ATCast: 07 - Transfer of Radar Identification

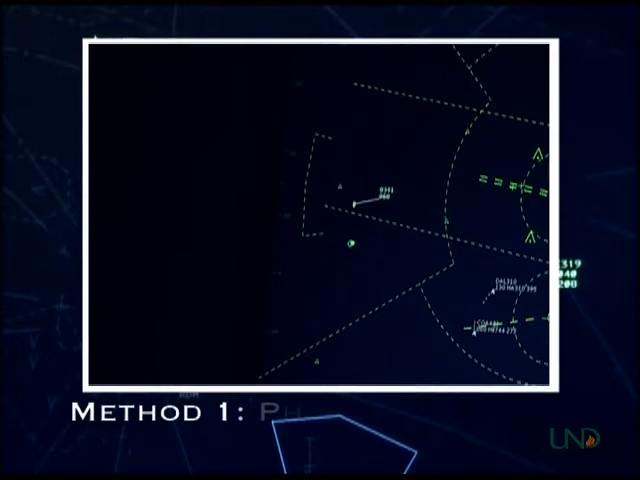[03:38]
The first method is to physically point to the receiving controller's radar display. This method is pretty self-explanatory.
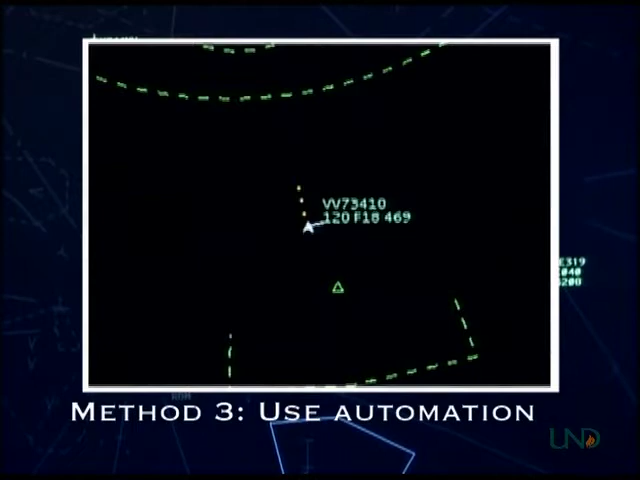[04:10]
If an aircraft is on an IFR flight plan and its information has been entered into the flight data system, simply initiate a handoff from your keyboard to make the aircraft flash on the receiving controller's display.
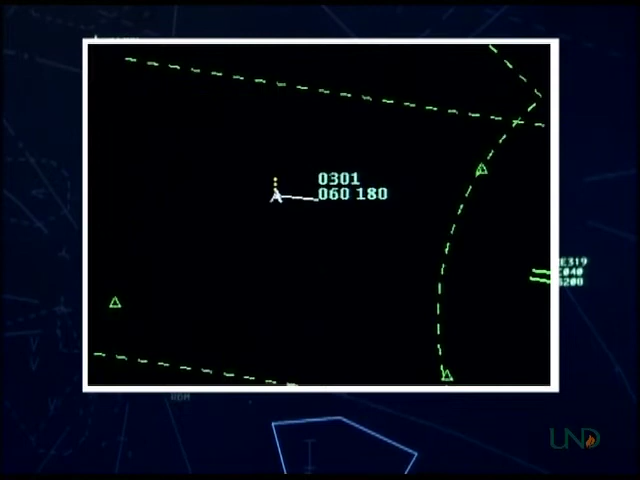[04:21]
For training purposes here at UND, if an aircraft has filed IFR in the air and is remaining in approaches airspace, controllers must manually hand off that aircraft using one of the first two methods.
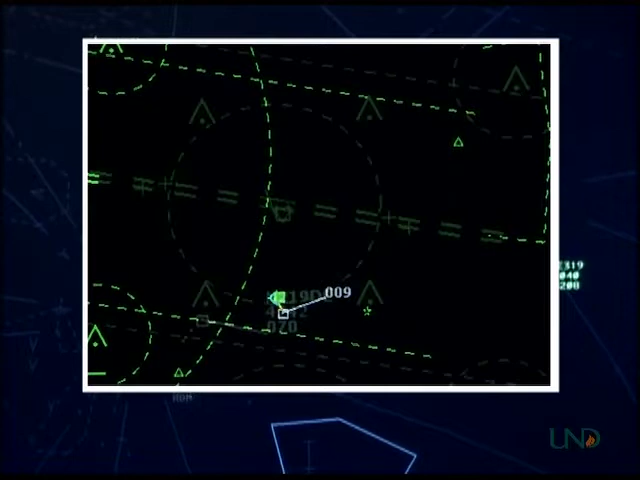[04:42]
Conversely, if November 219 or Delta Lima has entered the airspace and is an IFR overflight, that aircraft's flight plan exists in the computer system and the south controller may use an automated handoff.
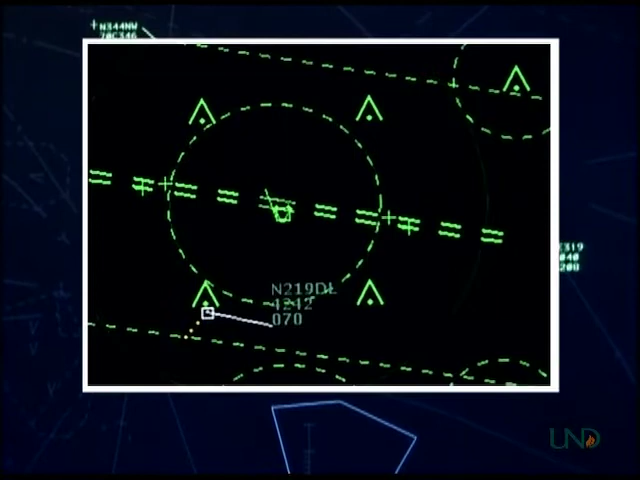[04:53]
The phraseology for a manual handoff contains the following items, which must be stated in this order.
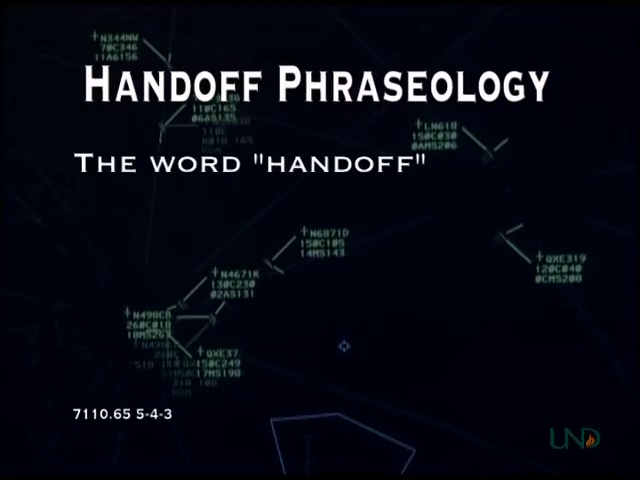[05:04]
The word handoff, the position of the target relative to something depicted on the radar display of both controllers, such as navigational fixes or airports. The aircraft identification,
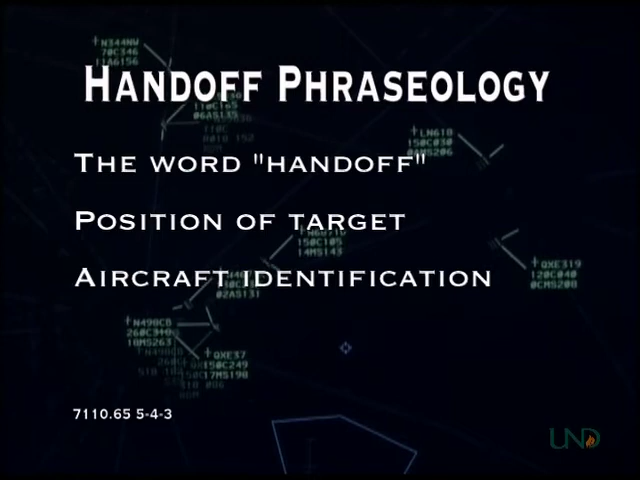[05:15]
which could be a call sign or a discrete beacon code if the call sign is not displayed to both controllers. And the altitude of the aircraft.
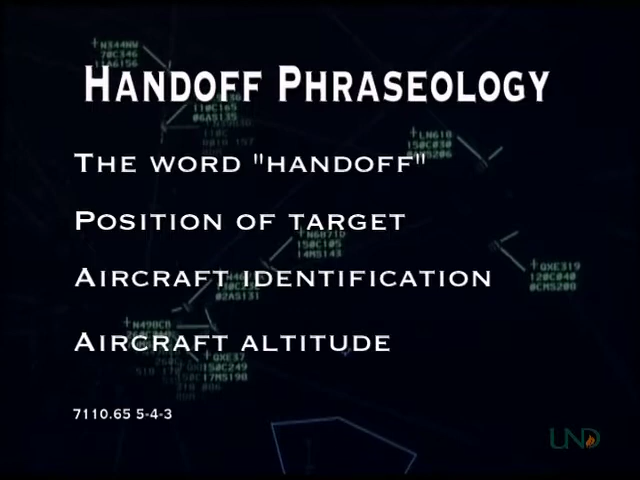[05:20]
If you are physically pointing to the receiving controller's display,
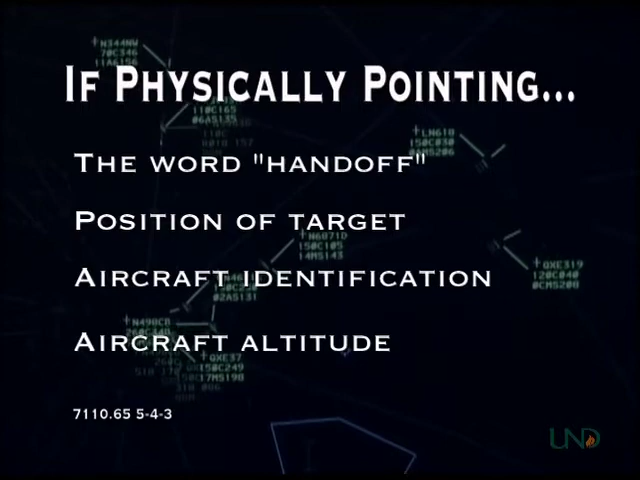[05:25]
you do not need to state the target's position, but the rest of the information must still be stated.
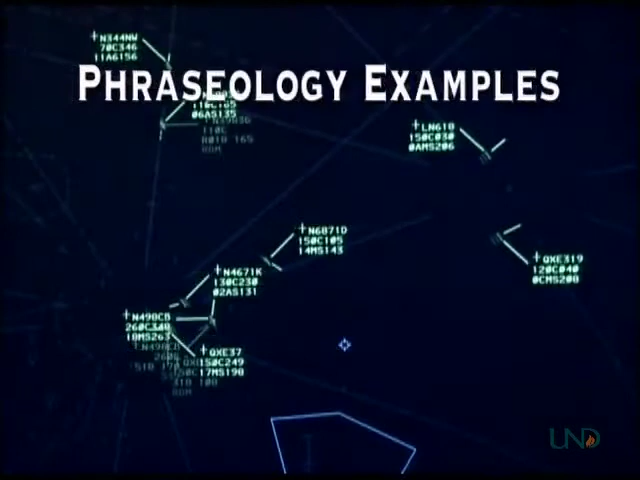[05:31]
Here are some examples of methods and phraseology for transferring radar identification.
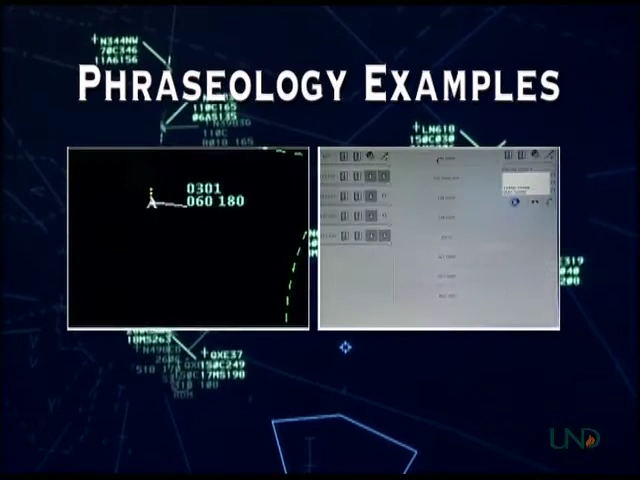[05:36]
A manual handoff can be completed on a landline, such as for an air-filed IFR aircraft. South. North. Handoff. 2-3 miles northwest of Ikemi Airport.
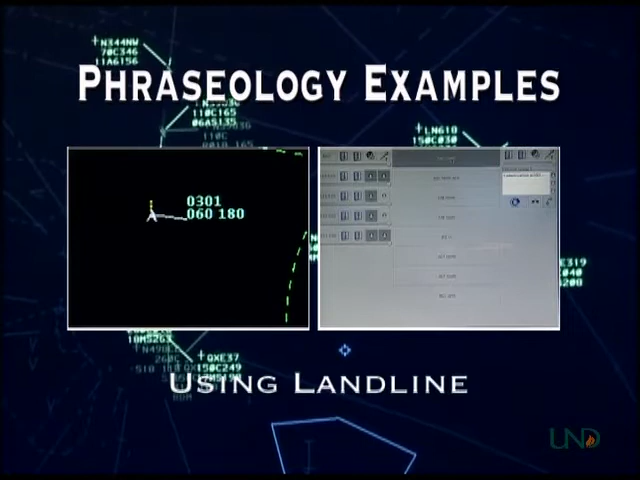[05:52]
November 219 or Delta Lima at 6000. November 219 or Delta Lima radar contact. Julie Bravo. November Bravo. Physically pointing to another controller's radar display can be used as well.
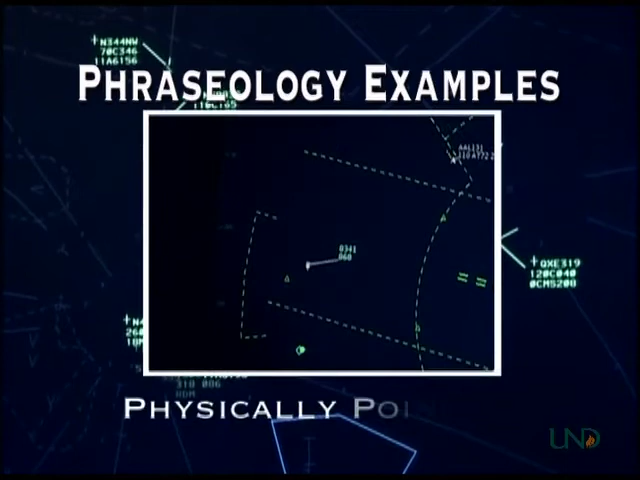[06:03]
The correct phraseology must still be used, but you can omit the target's location. Handoff. November 666, Gulf Bravo at 6000.
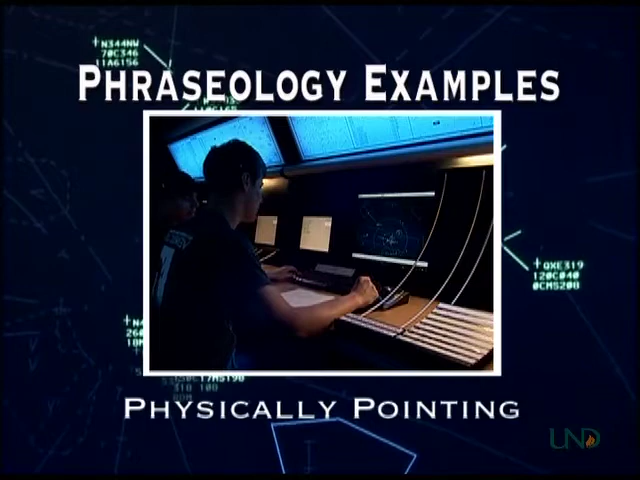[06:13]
November 666, Gulf Bravo radar contact. Julie Bravo. November Bravo.
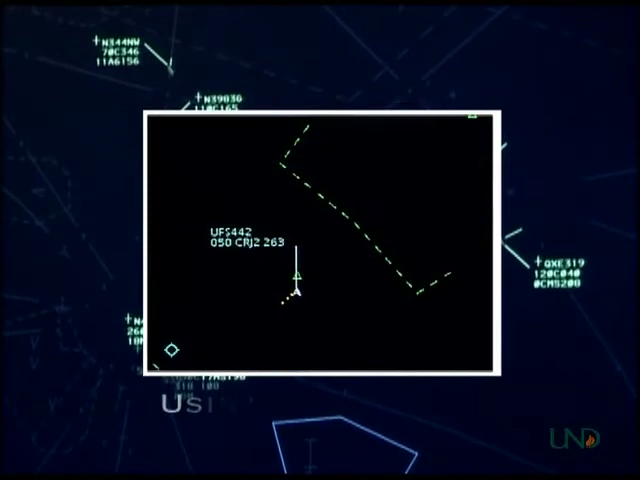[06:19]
Automated handoffs can be done for most IFR aircraft entering or leaving the airspace, provided that there are no abnormal items depicted in the data block, such as CST, OLD, AMB, or NAT.
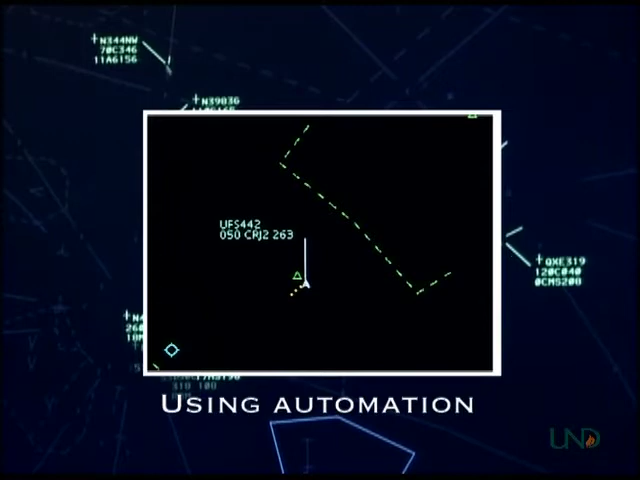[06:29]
Simply initiate the handoff, and when radar identification has been accepted by the receiving controller, transfer communications.